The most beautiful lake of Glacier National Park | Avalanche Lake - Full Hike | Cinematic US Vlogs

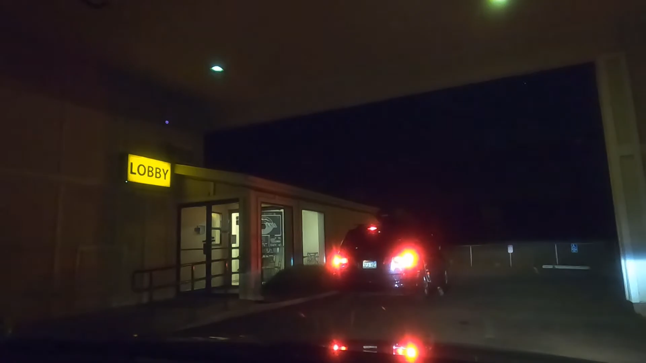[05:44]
Guys, we have reached to our tonight's halt at the Super 8. So, good hotel to stay for a night.